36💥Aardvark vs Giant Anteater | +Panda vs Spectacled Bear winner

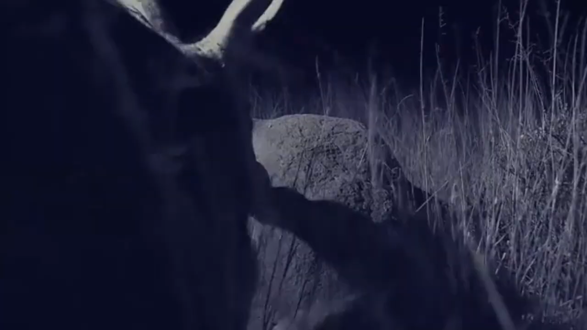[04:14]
Once it finds the concentration of ants or termites,
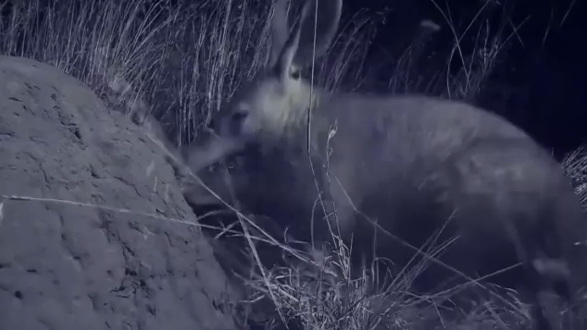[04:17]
it digs into it with its powerful front legs, while keeping its ears upright to listen for predators.